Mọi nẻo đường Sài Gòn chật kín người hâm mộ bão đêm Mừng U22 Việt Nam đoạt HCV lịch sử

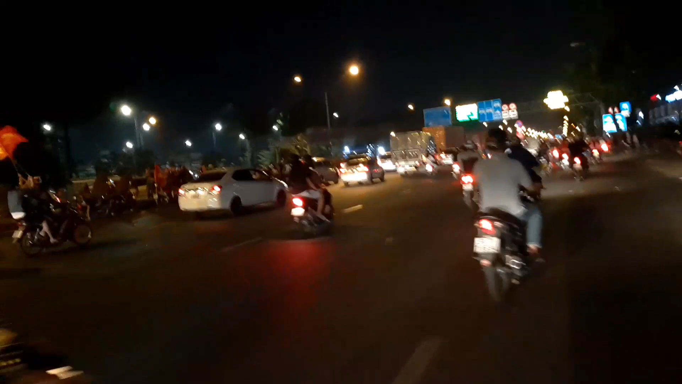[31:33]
băng rôn khẩu hiệu, rồi là kèn trống là hot trend của ngày hôm nay. Mọi người bán chạy quá trời luôn. Các bạn thấy cái lượng người như thế này mà sử dụng băng
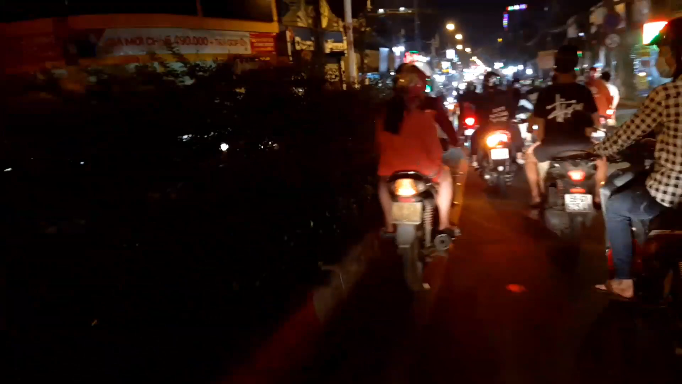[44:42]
Chỗ các ngã tư, ngã năm lớn thì chuyện đi bộ tập trung vô rất là nhiều luôn. Đây đây là khu vực cầu Thanh Lương.